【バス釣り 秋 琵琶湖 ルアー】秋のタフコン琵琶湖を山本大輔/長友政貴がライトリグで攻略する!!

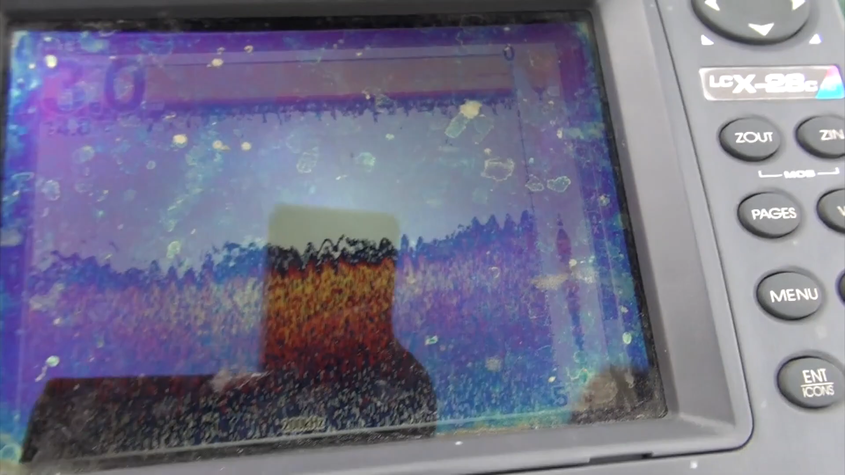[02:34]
うわうわうわ、 魚まみれです。
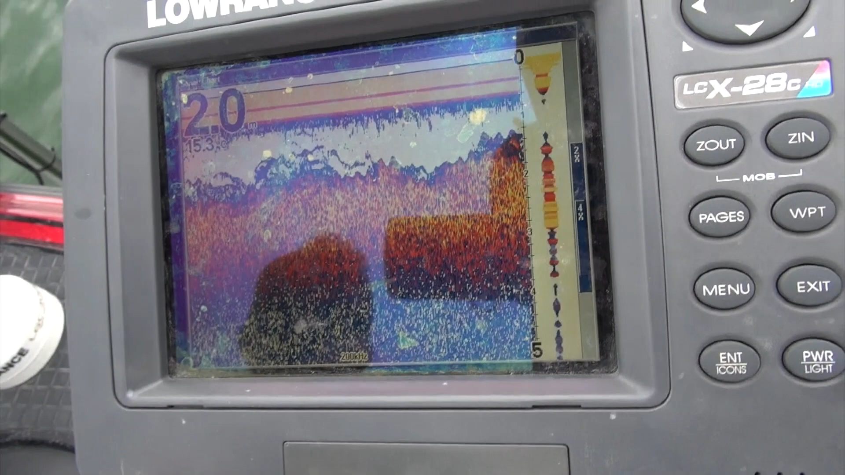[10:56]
このエリアの釣れてるラインはこういう風にウィードのちょうどトップとか隙間にバスとかブルギルが大量にいます。
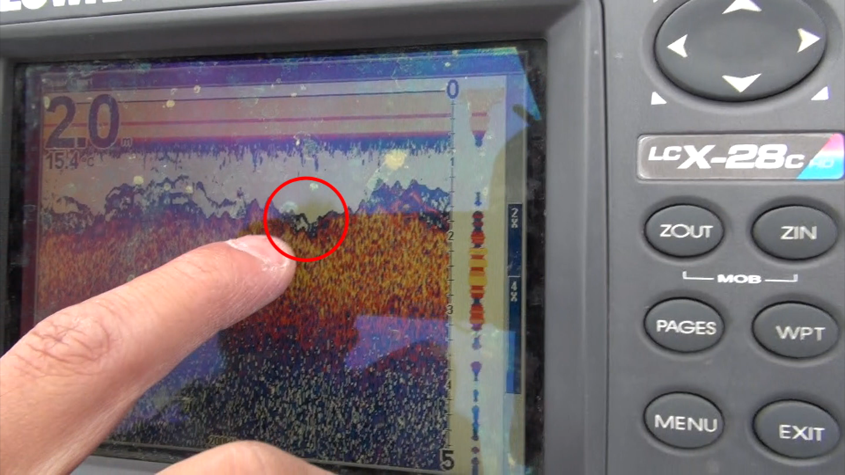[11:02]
On screen: water 15.4°C
タイゲンの、ダウンショットの、アクションの説明なんですけど、